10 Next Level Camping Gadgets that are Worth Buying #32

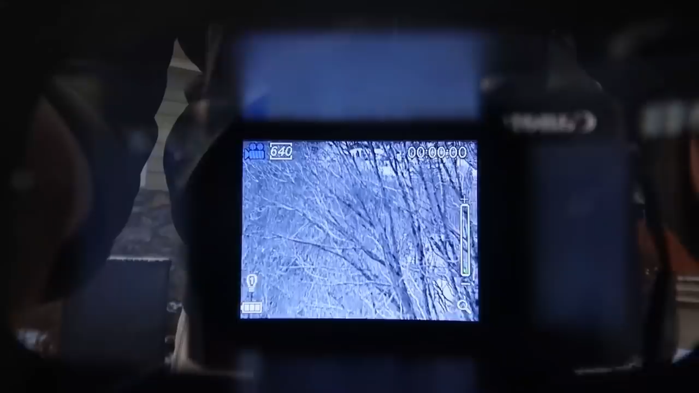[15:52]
way closer, as you can see, it's like clicks it,
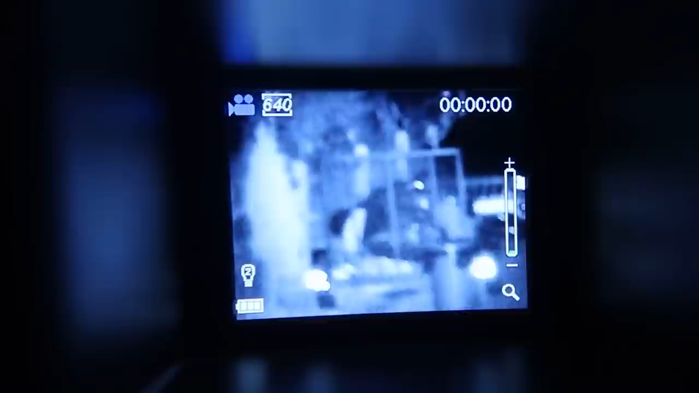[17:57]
there's a trailer, pretty awesome, so I could definitely see somebody next to it,
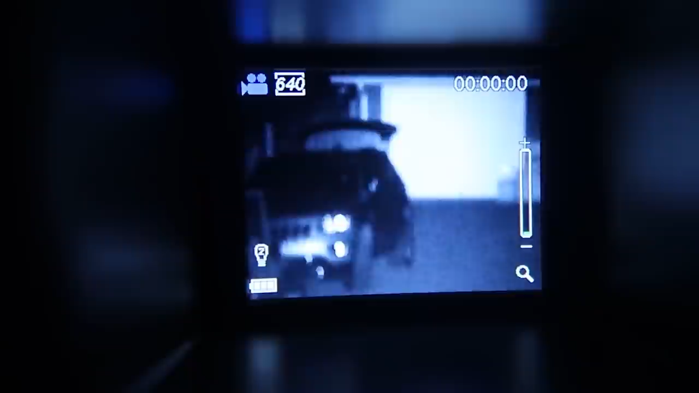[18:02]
and they won't see me, there's a bunch of boxes,
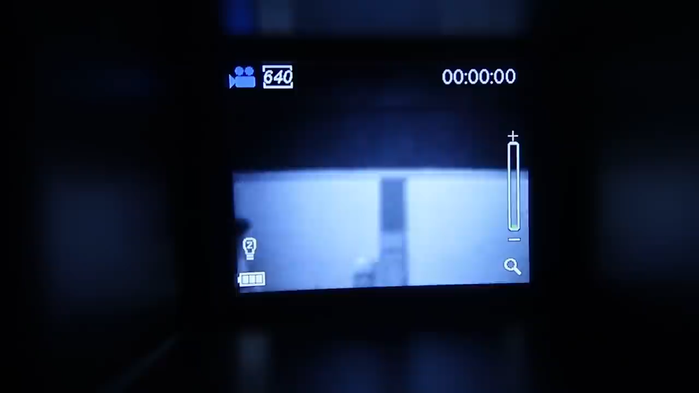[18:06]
beehive boxes, standing around, there should be goats over there, let's go see if the goats are doing okay,
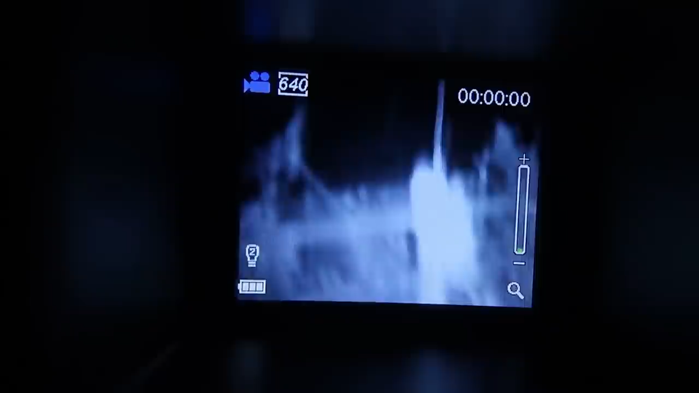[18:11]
there's a fence, there's a barn, I think I see,
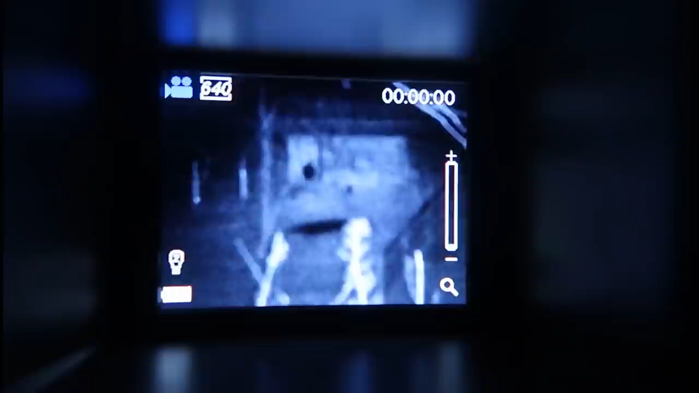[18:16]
you see that black spot over there in the middle of the screen, I think that's a Jeff over there,
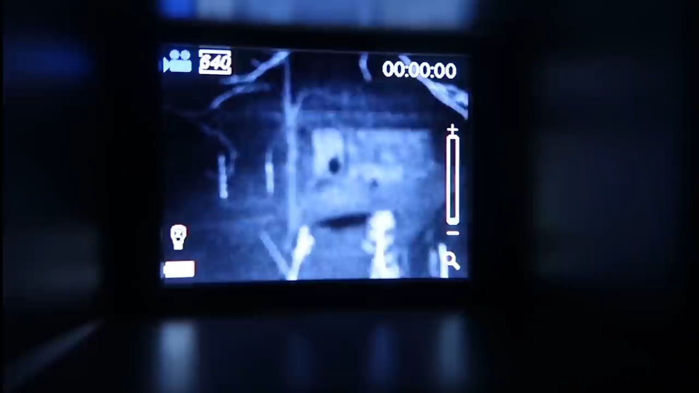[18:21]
that's a goat, so you can, I can see it, without that thing, you would not be able to see it,
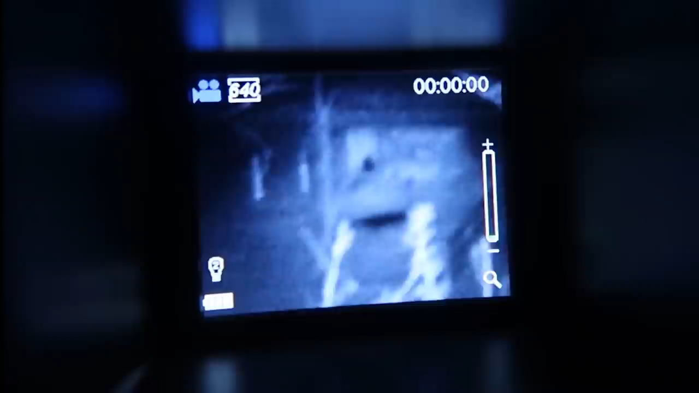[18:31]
but we are pretty far away from here, okay, let's zoom in on that goat,
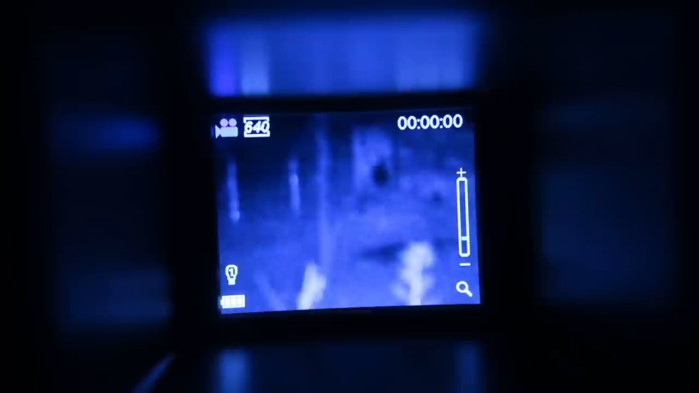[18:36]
you see the problem with this thing,